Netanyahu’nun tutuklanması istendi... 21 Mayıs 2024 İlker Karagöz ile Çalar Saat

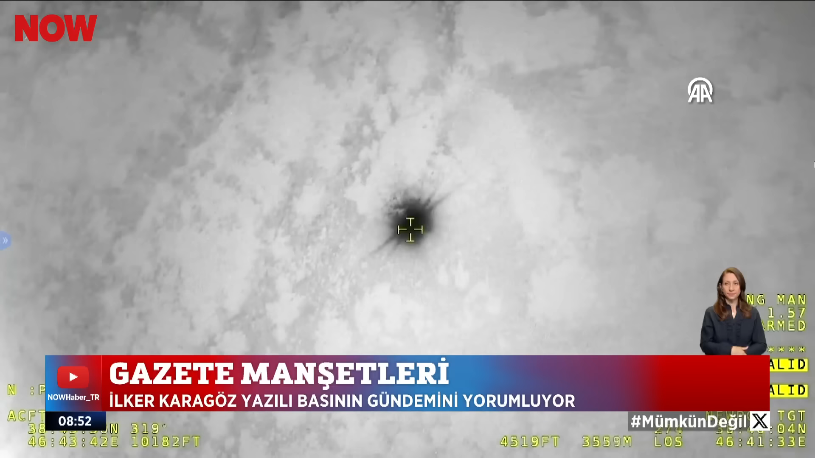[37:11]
Türk İHAS'ı buldu İran'la arama kurtarma ekipleri Cumhurbaşkanı Reisi'nin helikopterinin enkazına ulaştı Reisi ve Dışişleri Bakanı ile birlikte 9 kişi
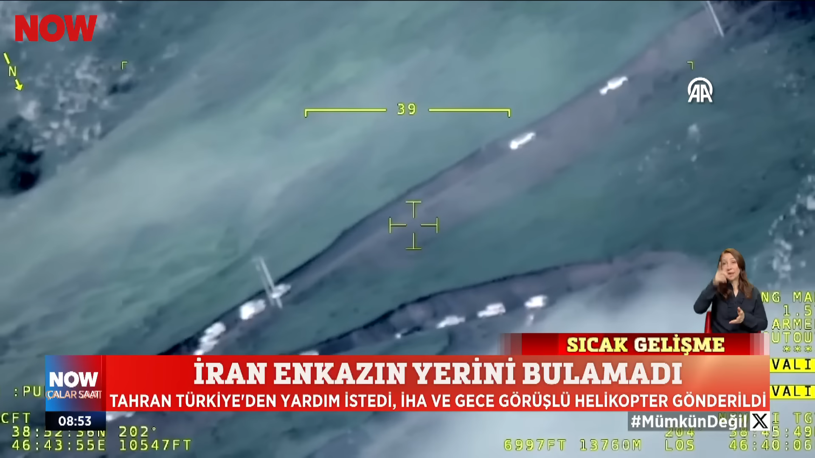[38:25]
İranlı ekipler büyük bölümü yanan helikoptere 15.